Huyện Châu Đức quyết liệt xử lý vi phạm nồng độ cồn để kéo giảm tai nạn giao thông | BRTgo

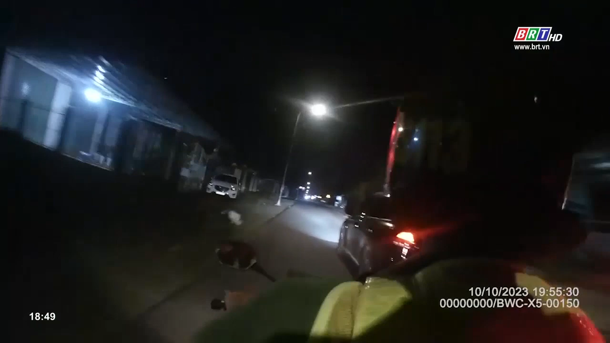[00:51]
Không những không chấp hành hiệu lệnh dần xe của lực lượng chức năng mà người này còn tăng tốc bỏ chạy, thậm chí nhiều lần điều khiển xe ép phương tiện truy đuổi.